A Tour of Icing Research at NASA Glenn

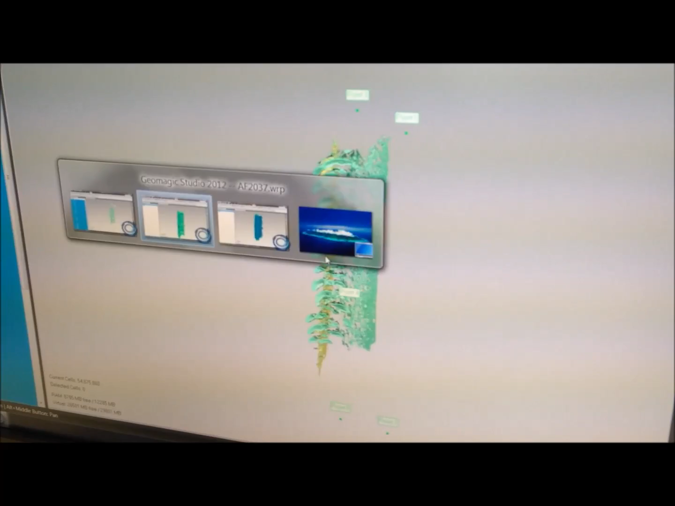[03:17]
As you can see here, they are not watertight at this point, but they are processed into a mesh.
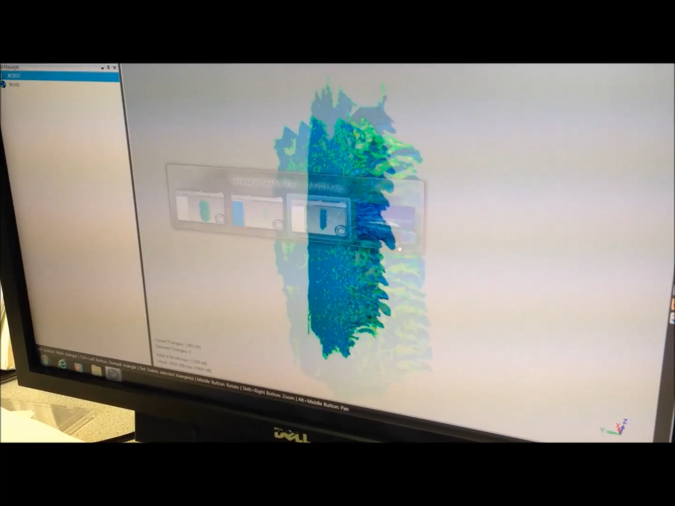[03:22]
And then they are further processed into a watertight mesh. Awesome. And what are these models here?
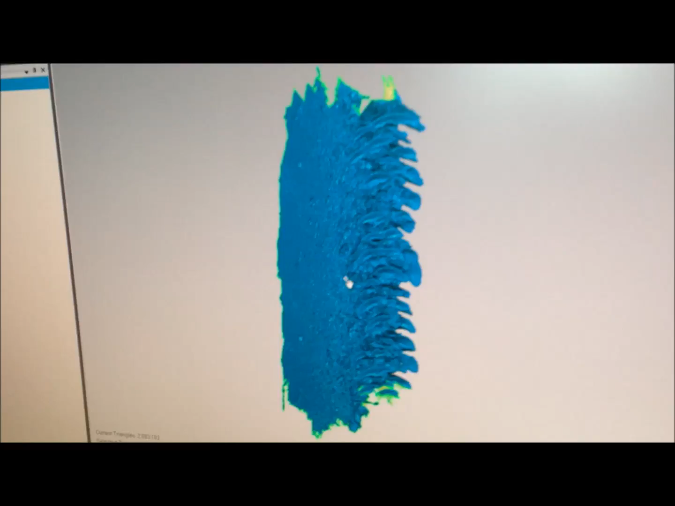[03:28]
Well, once we have a watertight mesh, we can take that STL file and merge